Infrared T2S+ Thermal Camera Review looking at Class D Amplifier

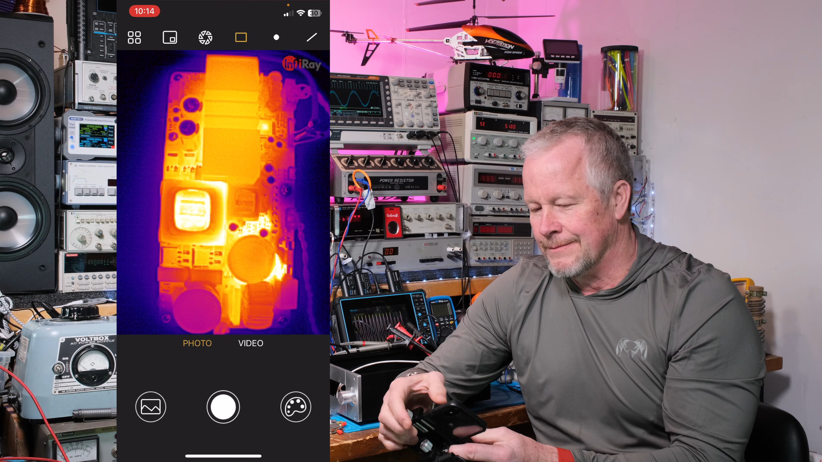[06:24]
I'm going to stop it already. Um, when I said focus, I wasn't focused. So when I was, I was holding the camera up like this and videotaping it.
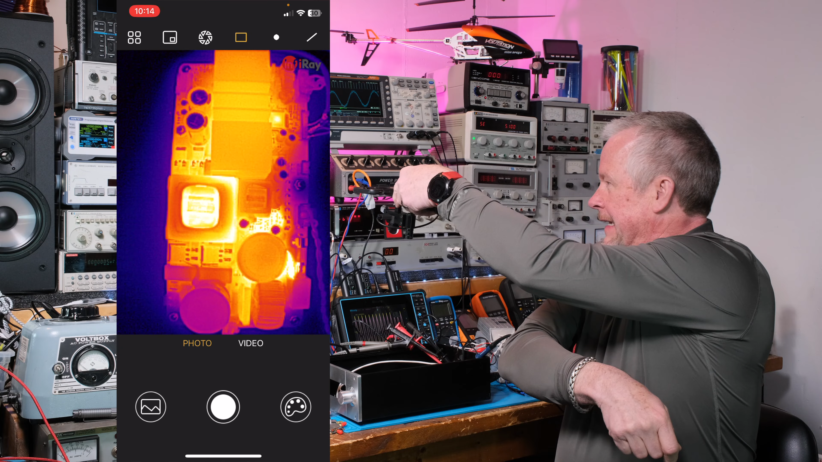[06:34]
So I was about right here like this, this part of the video. And then I kind of moved it around. Okay. So that's kind of what I was doing. And let's go ahead and play it. Now, if I want to see the temperatures, I can go this line. Like any thermal camera, you can take still pictures. This one, you can also do videos. I'm going to show you that a little bit later.
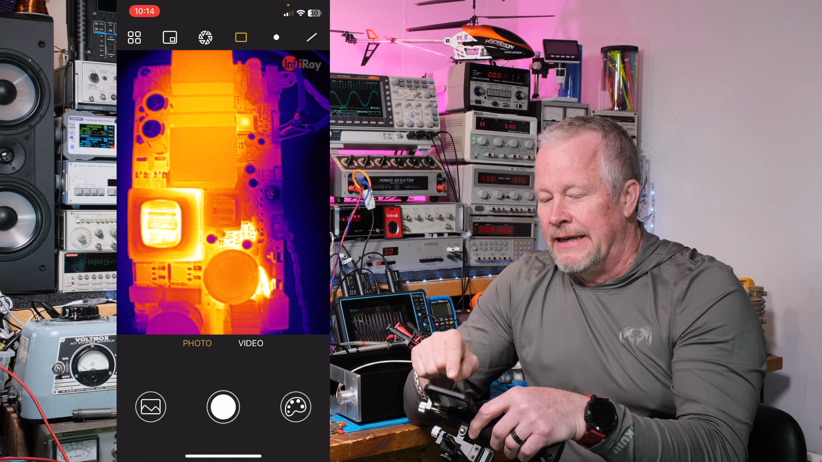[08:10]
And then up in the corner or on the screen, it'll list, like in this case, L zero was the first line I drew. And there's an L zero next to that line. And then it gives you the highest and lowest and average temperature. So I'm going to zoom in and show you that. And then L one, I drew a little short line. I just dragged my finger a little bit across the screen. And then it shows those temperatures there too. So it shows the red and blue dot, what the temperatures are there and then the average. Okay. So that's what's going on. Then when I go to dots and rectangles, I'm just hitting the dot and then putting the dots on the screen with my finger or the rectangles or the
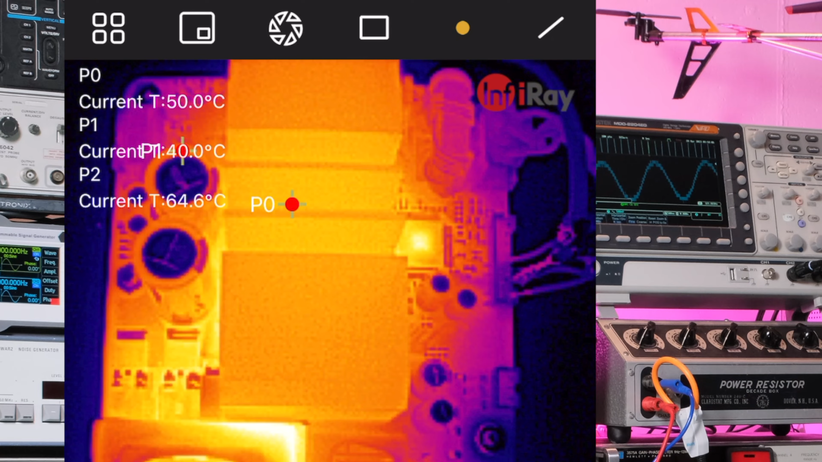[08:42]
boxes or whatever I call them and doing the same thing. You start one corner, drag it to the other corner so you can make squares or rectangles. Okay. Okay. I'll go ahead and play the video again. That looks good. And I'm going to use the box one again and say, what's, what's the temperatures in that box? I'll put another box over here. Okay. And then maybe I'll put a line across here. Maybe I'll put a dot right here.
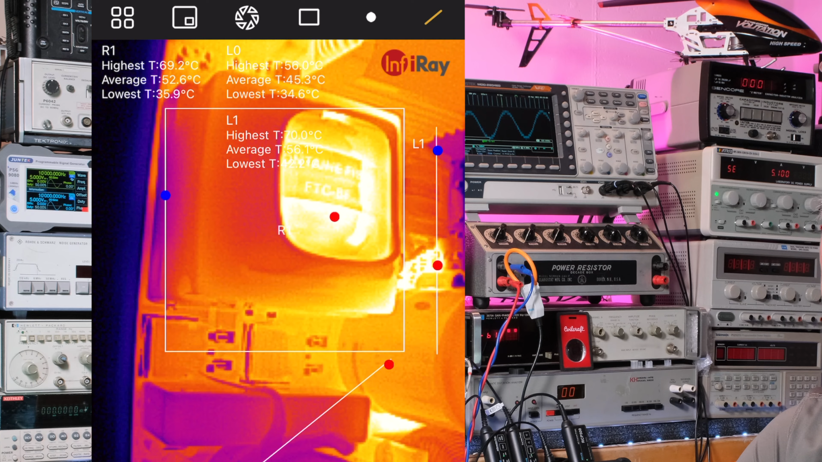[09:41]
You can't really see what you're doing anymore. But notice this picture. You can see really good definition of the little small parts on the board up to the big parts. I mean, it's just pretty amazing picture. I think the dots are different than the lines because there's only a single dot temperature. So it's just telling you the temperature of that dot. So you don't have that max min, right? Because, but the boxes and the lines you do. Look at that bad boy. Okay. Let's focus this thing. Looked like it was looking pretty good, right? Okay. I'm going to put a line across this thing.
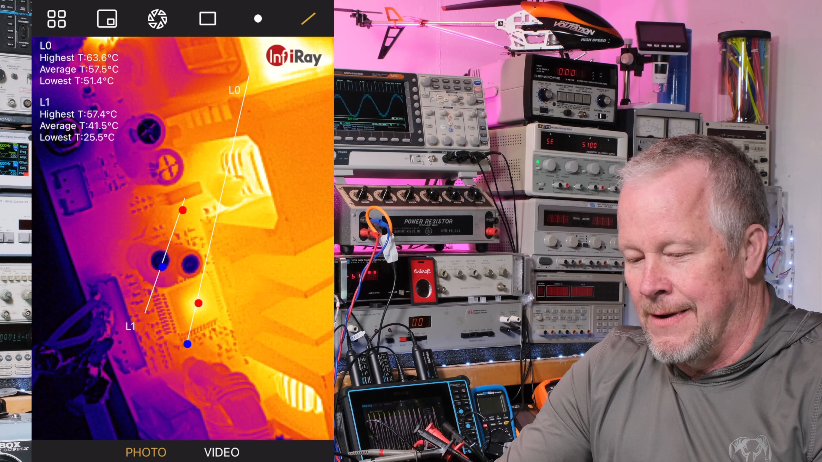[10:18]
So I'll put a dot. Actually, that line is across it. But I'm going to readjust my camera.
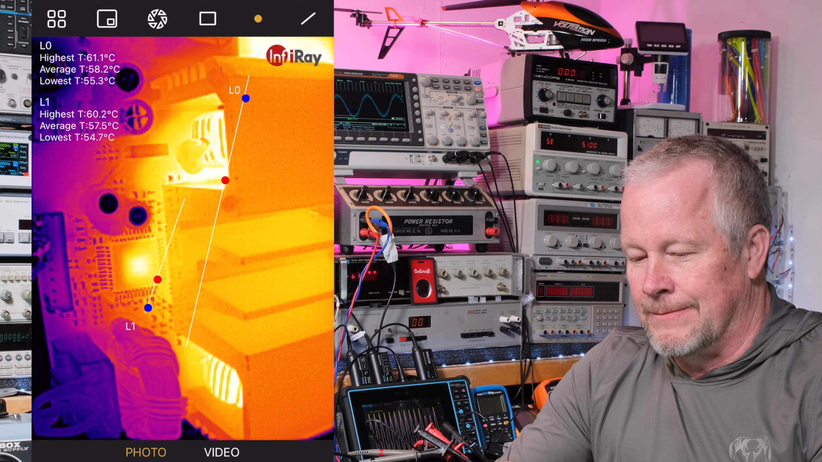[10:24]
It's right about here. And I'll put a dot right there. I'm going to make sure it's focused the best I can get. That looks pretty good. Look, you can even see the pads and the legs on that chip down there.
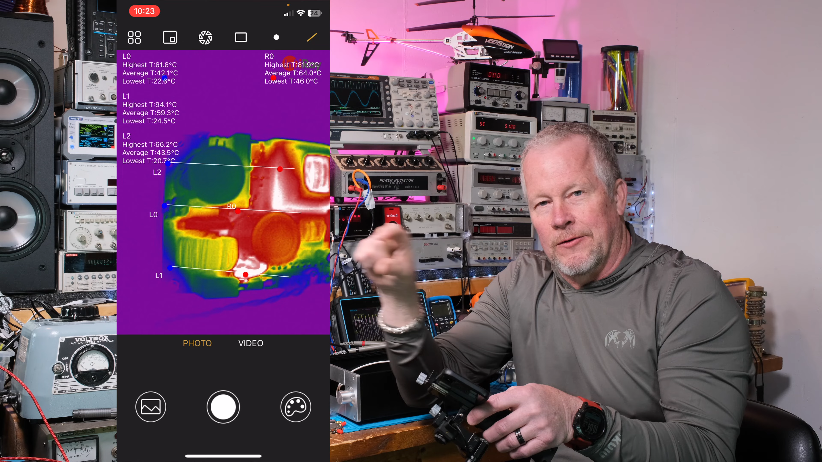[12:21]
bottom right corner to turn on that little palette that pops up and you can see it. I'm going to put the little finger on the screen hopefully so you can see where I'm touching the bottom right corner over here.
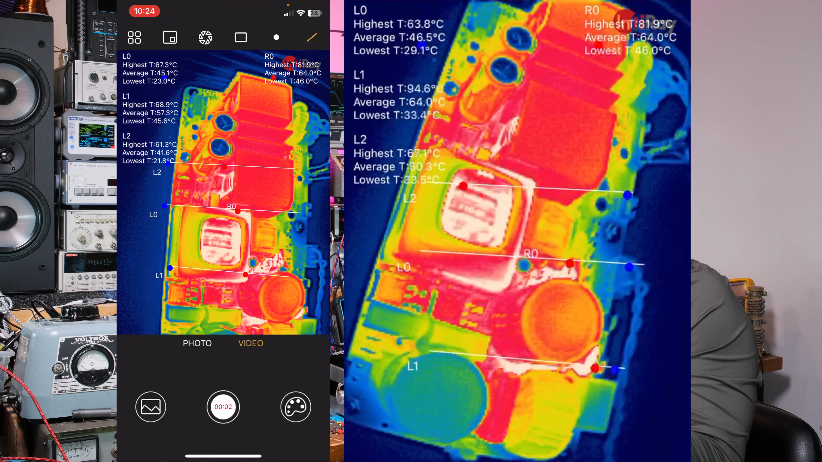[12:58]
It's looking at the thing. We're going to go up and look at the resistors over here,
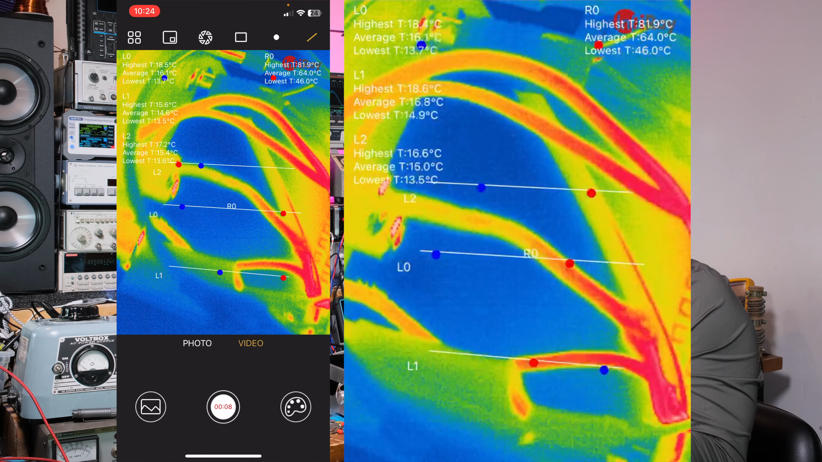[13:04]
come down and look at the wires, turn the camera kind of gets blinded by the heat.
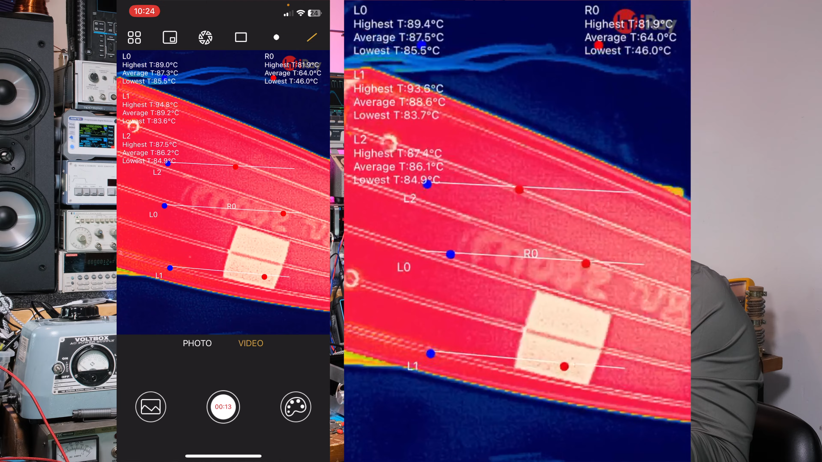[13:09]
You can read the, my, you can read my writing on the resistor,